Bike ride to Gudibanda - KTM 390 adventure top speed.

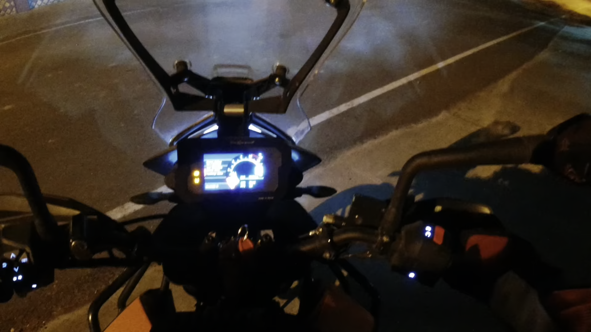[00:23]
Good morning, everyone. We're just heading for a quick ride. It's just a Saturday over the weekend, close to Bangalore, towards Nandi Hills, a place called Gudibanda.
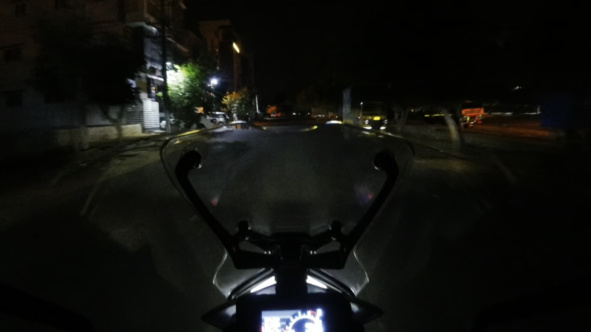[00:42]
So it's probably very close to Andhra. Gudi is temple, Banda is hill
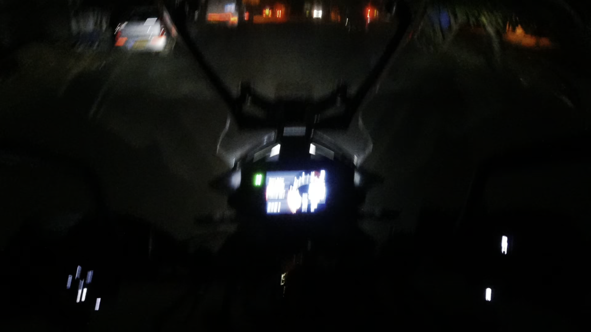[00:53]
or boulder. And there is a fort on top of it, so let's see if we are able to cover the fort as well. But then idea is to go to Gudibanda Lake and the fort. See you on the highway, guys. So right now we are at the signal in
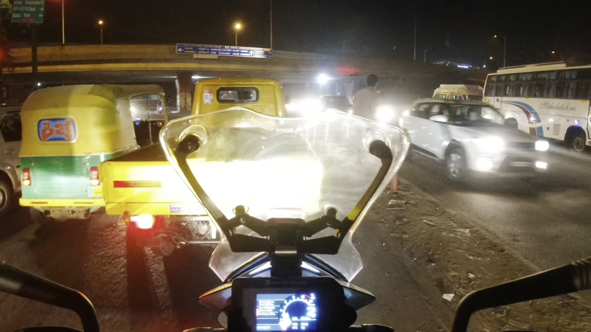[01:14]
Silk Board forever has traffic, and right now the signal is just broken, I think. It's 5:30 in the morning and still there is traffic.
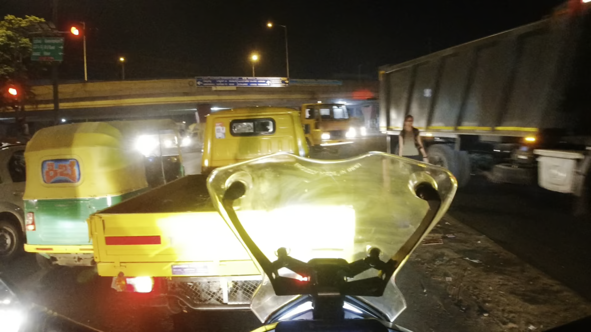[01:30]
Is it controlled by somebody? I'm not sure. I like these roads of Bangalore. After they have put up these footpaths, it looks quite good. It's just that it has to be maintained.
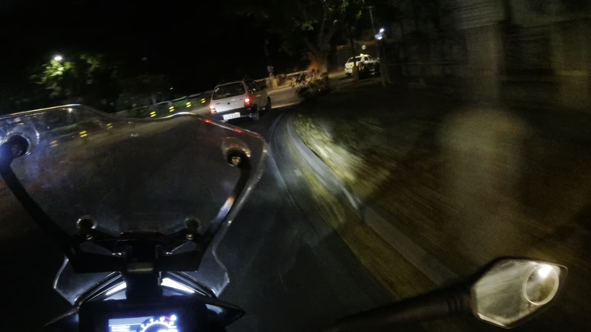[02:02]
Look at all the flowers here.
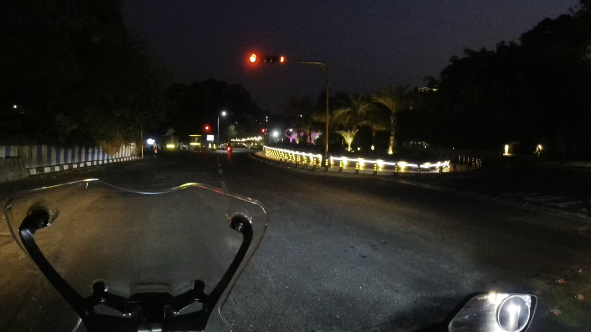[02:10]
This is a new junction they have illuminated with lights and everything. The first time I am seeing it.